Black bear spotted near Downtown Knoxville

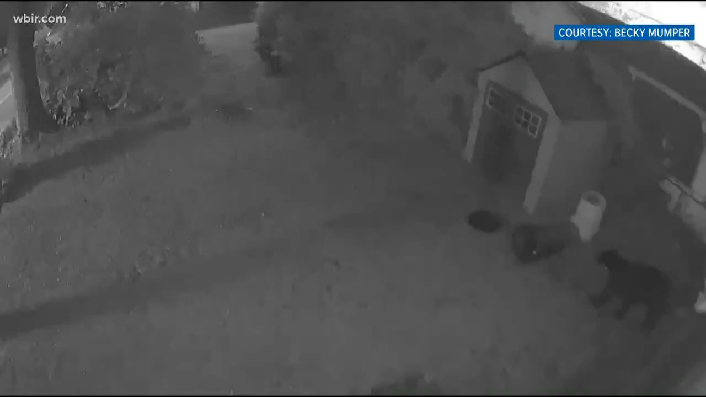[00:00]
New at six, there's been another bear sighting in Knoxville. This time it wasn't too far from downtown. Becky Mumper sent us this video. She says she lives in the old Mechanicsville neighborhood near the corner of Arthur and Hannah. She says this video was taken around nine last night showing a bear in her yard. Now this comes a few days after Knoxville police said a bear sighting was confirmed in Fountain City. Police say the bear was spotted early Thursday off of Broadway.